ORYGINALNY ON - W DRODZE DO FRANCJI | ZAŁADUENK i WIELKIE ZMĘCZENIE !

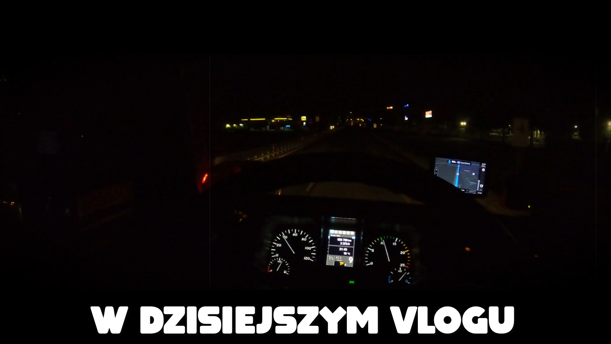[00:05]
Do tych tuneli tutaj zdecydowanie jest dużo, naprawdę.
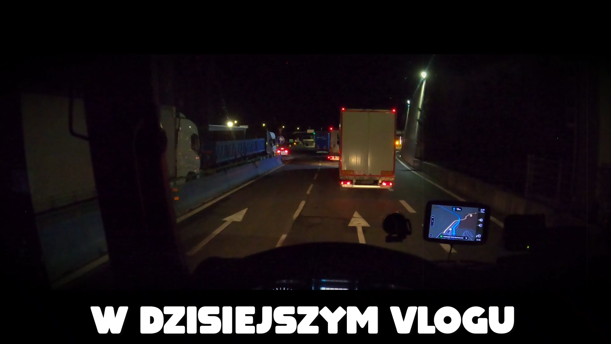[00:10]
No i jak możecie zobaczyć, jestem właśnie teraz w jakiejś kolejce do bramek. Widzę te bramki z daleka parkingu, także coś tam będzie widać, jak jest pozajmowany.
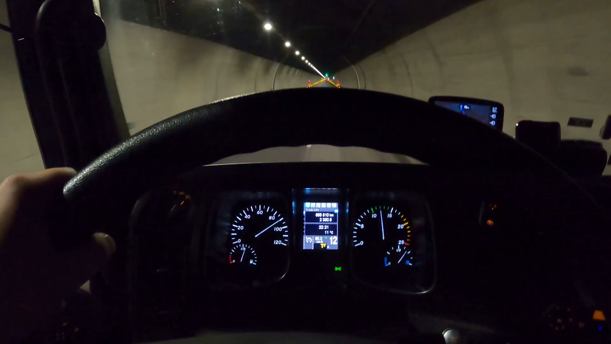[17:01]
Zobaczcie, w tym tunelu jadę pod górkę i to taką ostrą górkę i Mieczysław nie pęka. No ale nie ma co się dziwić. Mamy niecałe 2 tony ładunku.
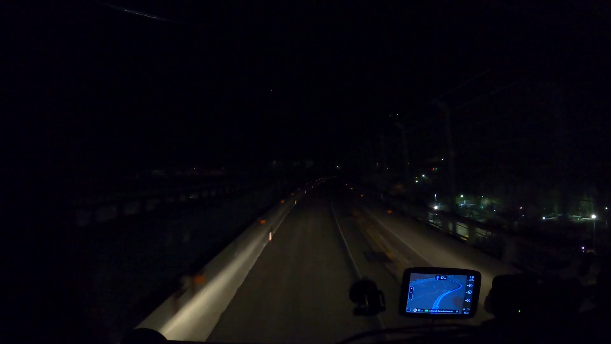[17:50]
Tutaj słuchajcie, jakiś wiadukt w remoncie. Nad wielką przepaścią. Na dole widzę też jakieś remonty. Zwężka też konkretna. I kolejny tunel.
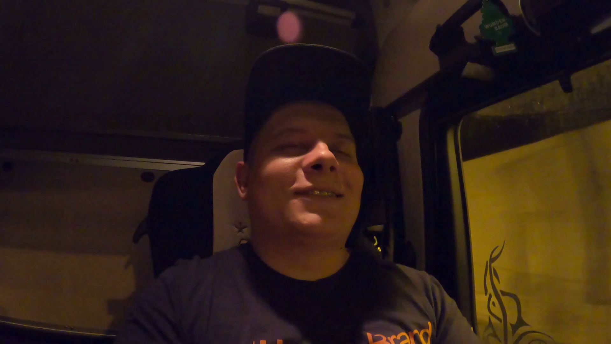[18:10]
Do tych tuneli tutaj zdecydowanie jest dużo, naprawdę. I długie jak nie wiem co. Ale spoko, przynajmniej widno. I jeszcze jeden.
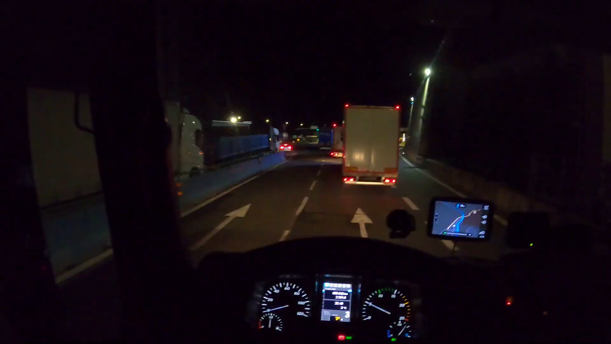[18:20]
No i jak możecie zobaczyć, jestem właśnie teraz w jakiejś kolejce do bramek. Widzę te bramki z daleka. Ale to się od chwili nic nie rusza, nie wiem czy tam coś się wydarzyło, czy po prostu taki natłok jest, może puszczają po kilka aut, nie mam pojęcia. No jak na razie stoimy, ja stoję, za mną też ktoś tam widzę stoi w lusterku, tu w ogóle jest jakiś parking ze stacją benzynową. Ja w ogóle tej okolicy mówię, nie kojarzę, no bo nigdy tędy nie jeździłem i zastanawiam się czy rzeczywiście na tych bramkach jakoś to się schodzi i dlatego tutaj stoimy.
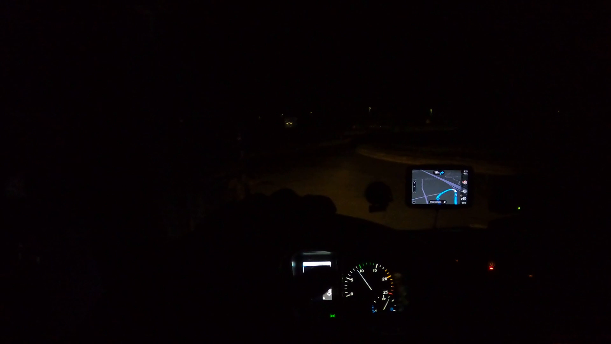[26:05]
Dobra, tutaj już dalej nic nie będzie widać. Tu jest wyjazd do autostrady.